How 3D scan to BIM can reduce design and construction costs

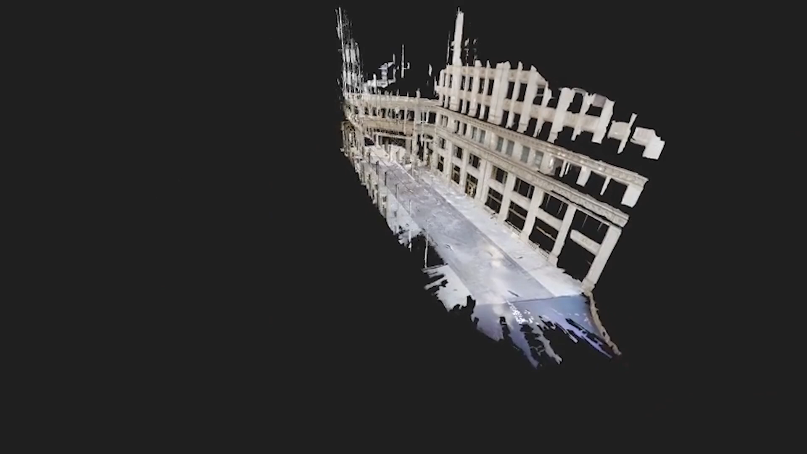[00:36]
By using Matterport, we would be able to create a detailed scan of the building safely and probably most importantly,
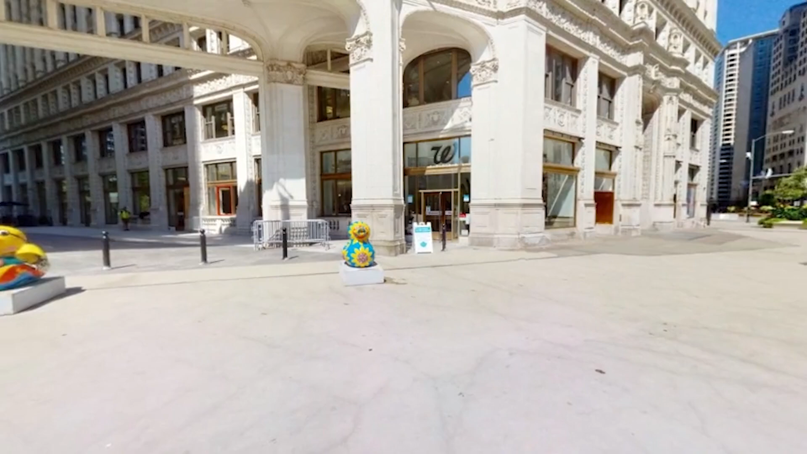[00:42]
very quickly.
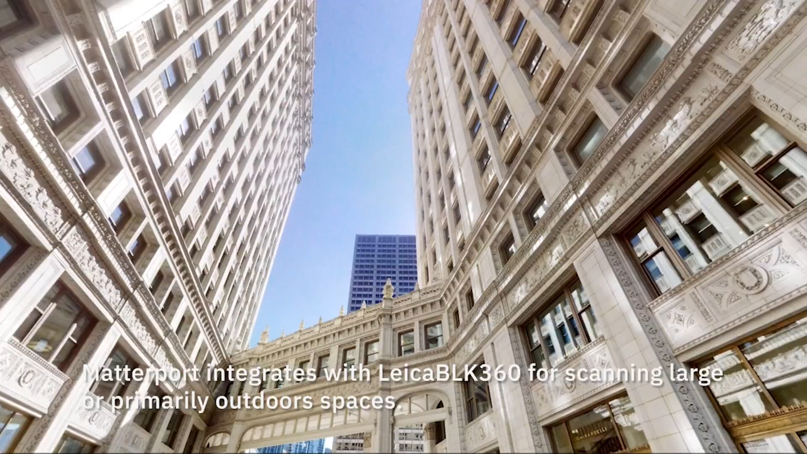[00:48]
For this exterior, the Leica BLK360 was used. Everything was shot from the ground or from a window. There's no cranes or anything really out of the ordinary, which gave us enough capture. I think it was for about four stories.
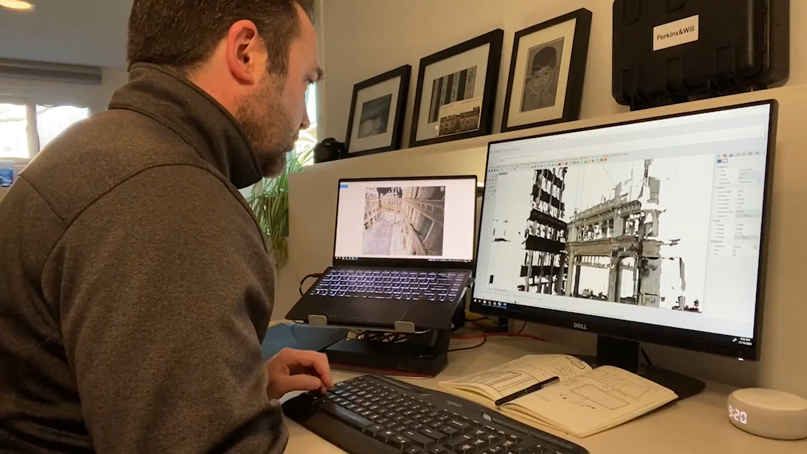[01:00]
We received the link to the scan and the MatterPak, which provided us with the point cloud, but probably more importantly for us, the mesh model, which we could then quickly bring into
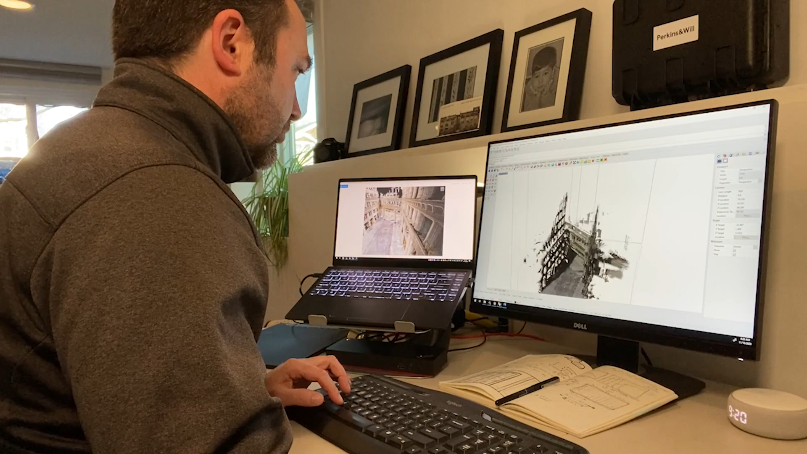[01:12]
Rhino and quickly begin to cut sections and understand the profiles of the terracotta and the highly detailed facade of the Wrigley Building.